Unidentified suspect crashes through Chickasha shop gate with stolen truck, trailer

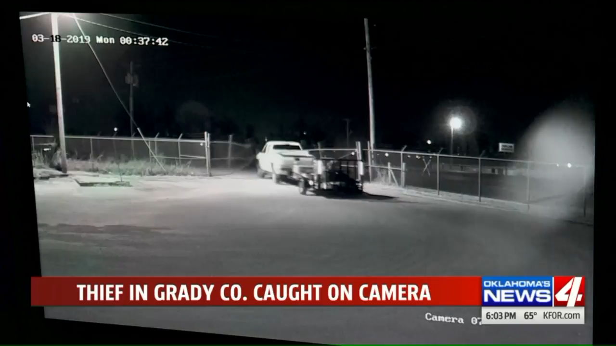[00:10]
This is the last image the owner at Bates Repair Service has of a suspect ramming through gates before taking off into the night. When I first came in here, I looked at the gate and I thought, no, that wasn't somebody that clipped it with a trailer.